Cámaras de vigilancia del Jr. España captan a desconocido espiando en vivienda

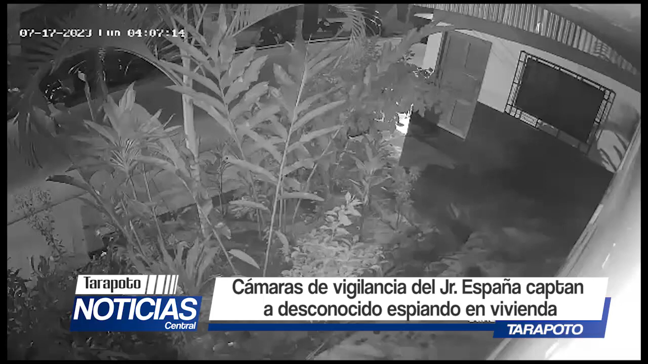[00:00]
este domingo por la madrugada cámara de vigilancia ubicada en la cuadra 5 del girón españa captaron al promediar las 4 de la madrugada a un sujeto desconocido que llega a una vivienda con actitudes totalmente preocupantes vamos a ver